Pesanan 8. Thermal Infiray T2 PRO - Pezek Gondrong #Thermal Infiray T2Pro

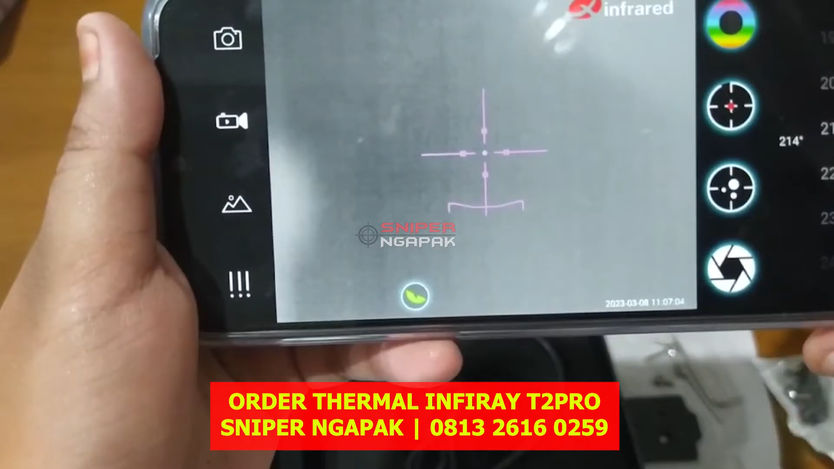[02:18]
Untuk pilihannya tekan tombol yang ini.
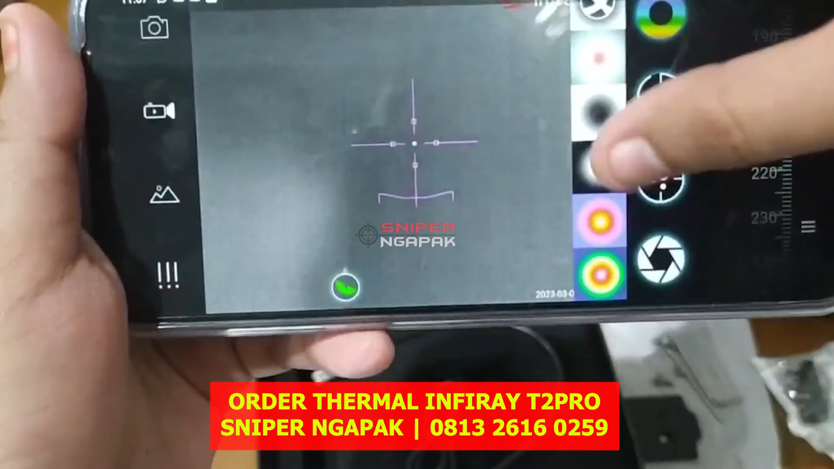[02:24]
Untuk rektikalnya tekan tombol yang ini.
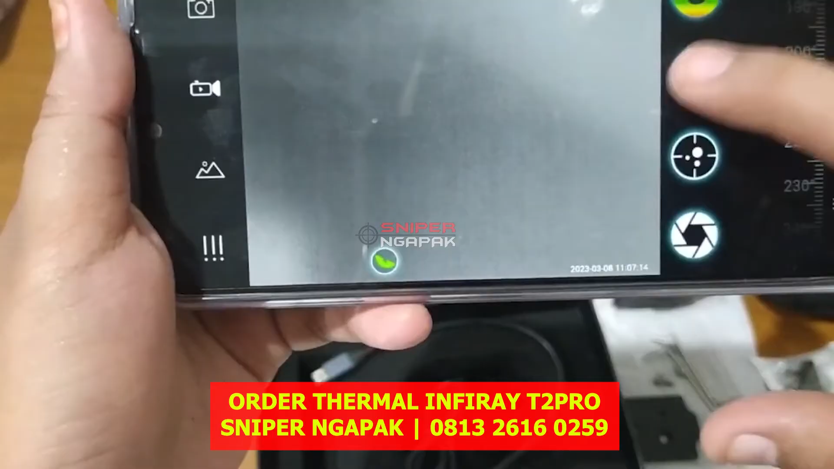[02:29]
Untuk merubah bentuk rektikal geser ke kiri.
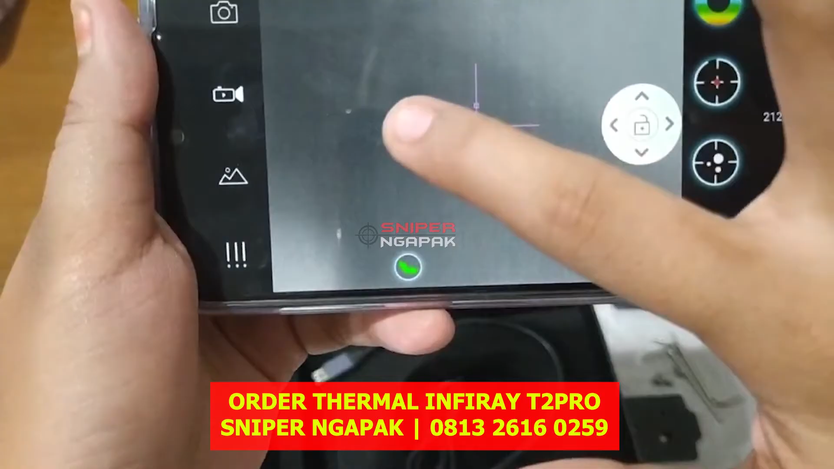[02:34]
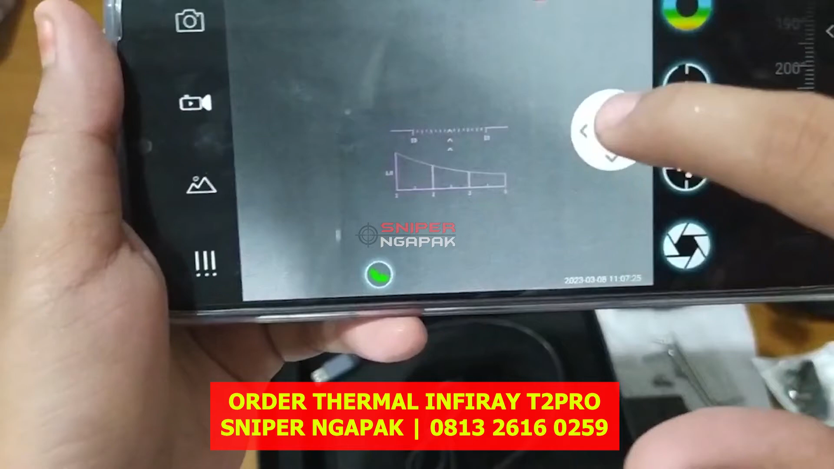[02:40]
Oke, untuk merubah warna geser ke atas.
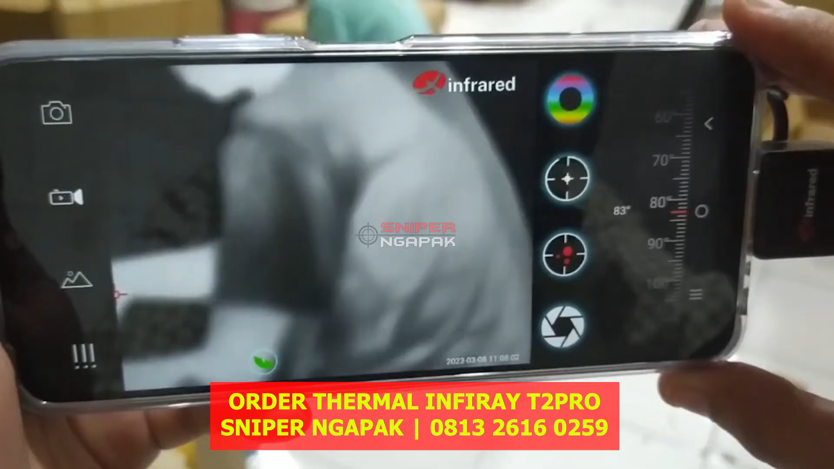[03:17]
Oke. Kemudian untuk mengambil gambar, tekan tombol yang ini.
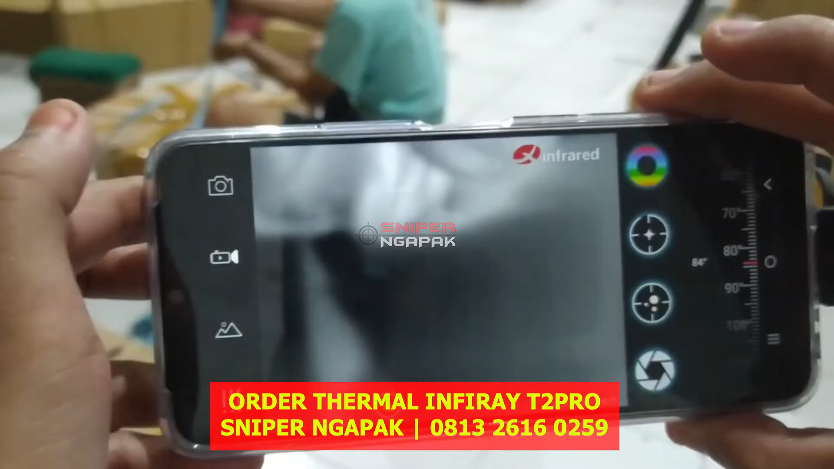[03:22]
Oke, dia akan tersimpan di memori telepon.
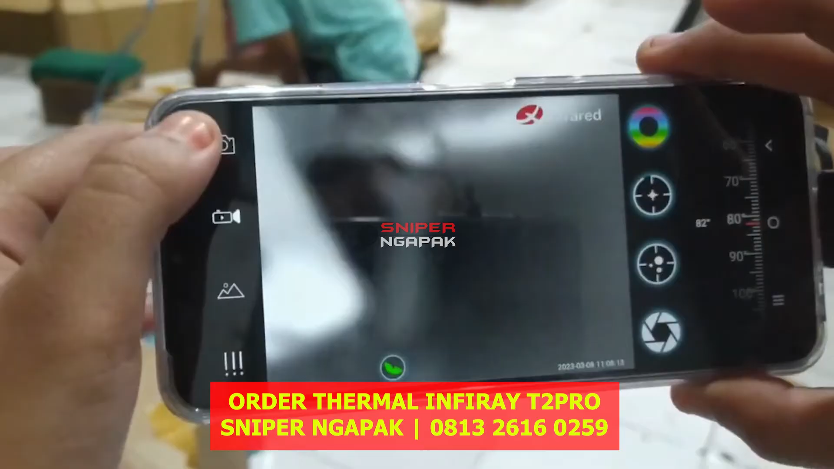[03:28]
Untuk selanjutnya,
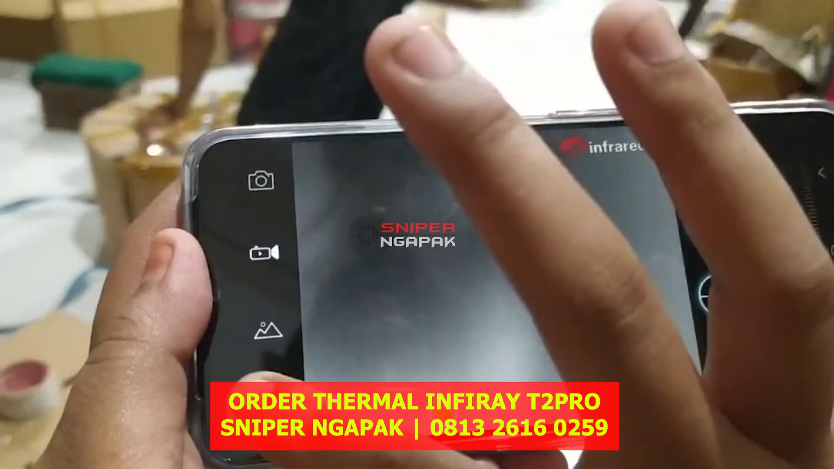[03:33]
bisa pelajari lebih lanjut di buku petunjuknya.
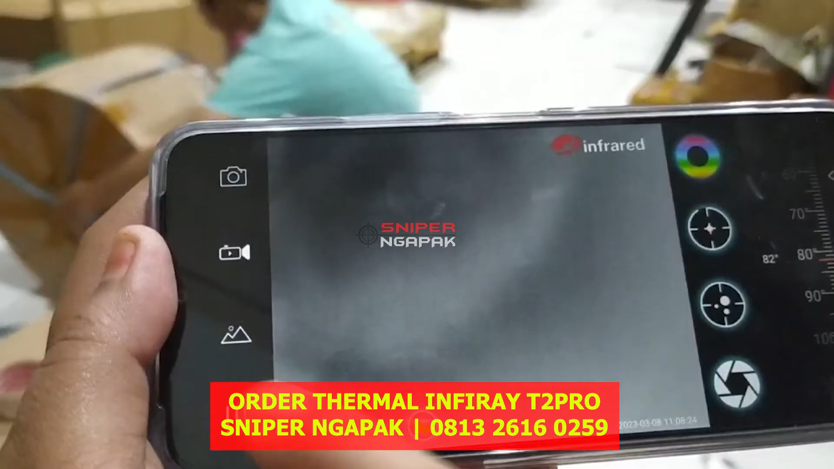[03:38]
Untuk pilihan menunya, tekan tombol yang ini.